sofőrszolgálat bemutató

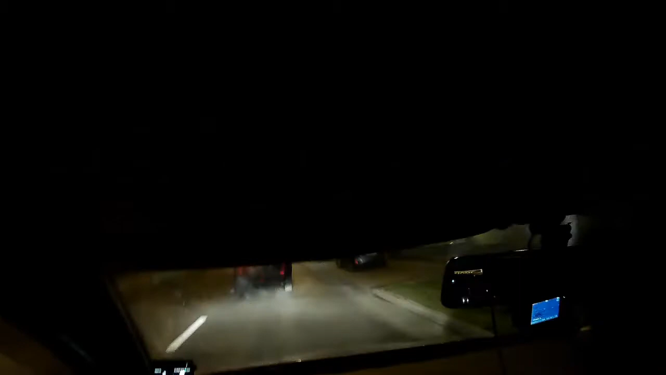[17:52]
Az egyik autó elindult, én meg megyek akkor utána. Ahogy ugye a forgalom engedi, vagy nem engedi, vagy mit tudom én, lámpák, vagy nem lámpák, meg ilyenek.
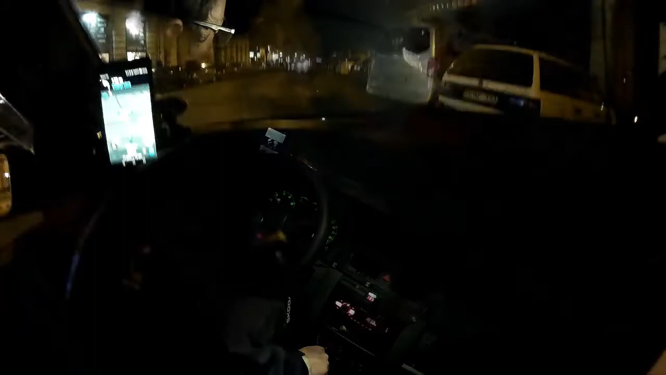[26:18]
Na, sziasztok! Tehát akkor a kollega megérkezett, itt látható jobb oldalt, és akkor indulunk a címre.
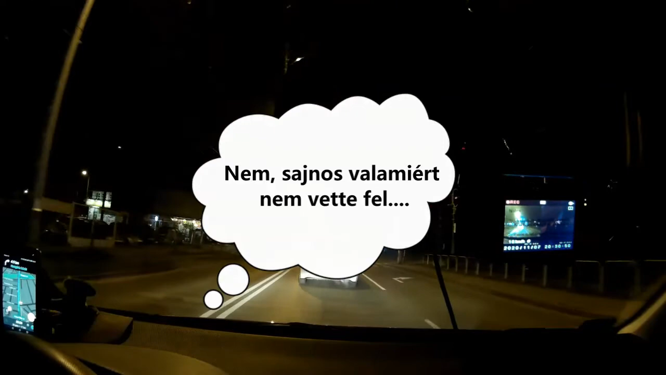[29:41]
De itt ez a fehér Toyota Prius az ügyfél autója. És az van, hogy nem azért megyek én is arra, mert erre van dolgom következőleg, hanem a kollégát, aki átült és viszi a kocsit, le kell kövessem. Ott ugye, ha nem vette fel az elejét, néztem, hogy valami furcsaság van a képen, amíg szoknom kell ezt a kamerát is, akkor zárójelben, hogy ugye, ha
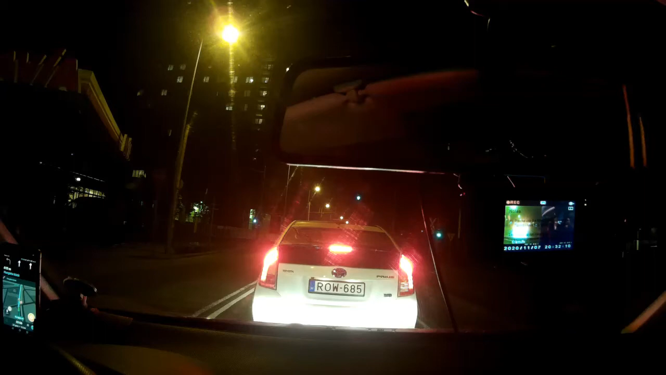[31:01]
ugye azért nem három lámpa fog az utunkba kerülni, és hát sajnos elkerülhetetlen, hogy mit tudom én, bejön elém valaki, illetve közénk valaki, mert mit tudom én, le akar sorolni, vagy be akar sorolni, vagy mit bánom én, vagy csak hülye, és szimplán bejön, mert idióta, és leszarja, hogy én most nem azért hagyok nagy távolságot, mert mit tudom én, mert olyan kedvem van,
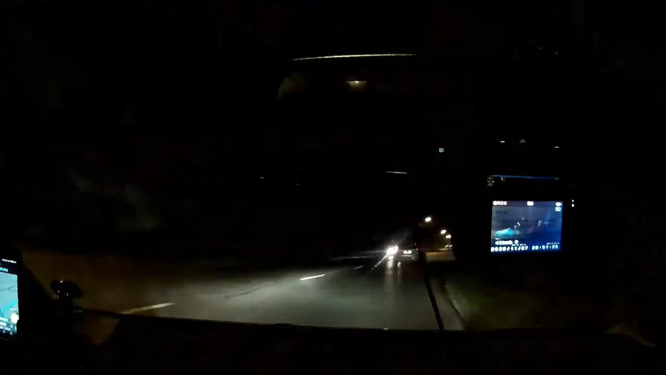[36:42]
úgyhogy itt már tényleg követhető az autó. Nagyjából 5 perc múlva odaérünk az adott útra, amit az ügyfél mondott. Ez a fuvar mondhatni, hogy lassan véget ér. És akkor ugye, ha végzünk egy fuvarra, akkor